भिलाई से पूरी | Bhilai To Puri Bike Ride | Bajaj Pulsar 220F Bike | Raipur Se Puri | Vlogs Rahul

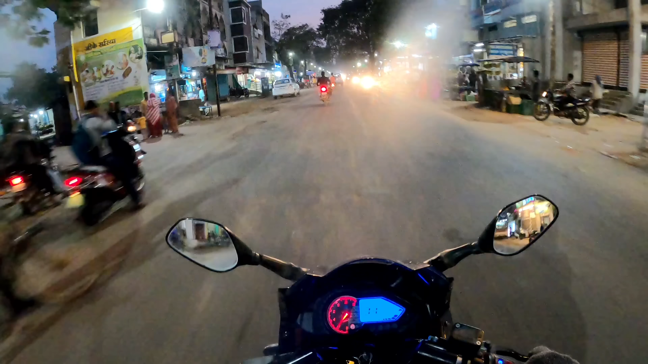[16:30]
सा� पिंग करने के लिए और यह पूरी मार्केट एरिया है इसका सिटी का व्लॉग देखना है तो कमेंट करके बताईएगा अभी तो नहीं बना पाऊंगा लेकिन हाँ हलका फुल का आप लोगों को नाइट का व्यू दिखला रहा हूं कि देखो पुरा नाइट का व्यू करिय का रोड कम
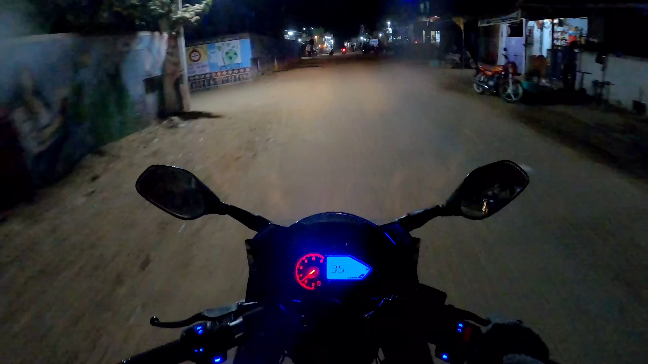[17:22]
फानली हम पहुंच गए हैं साड़ा बॉंग यही है भाई साफ साड़ा बॉंग फर्स टैम अपने बाइक से पहुंचे हुए हैं अगर हम सीधा जाते हैं तो मटोरा डेम है लेकिन अपने को तो मौसी कि हां जाना है सारी दुकान याद है हमें अच्छे
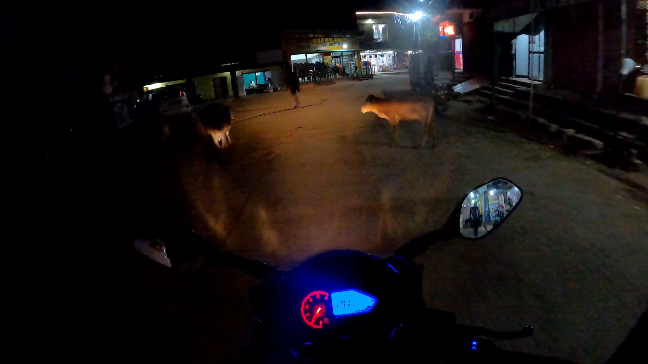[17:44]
से तो कल साम को मैं साथ बज़ कैस पहुंच गया था मौसी के हैं और अभी भी मौसी के आम लाए हैं यहीं पर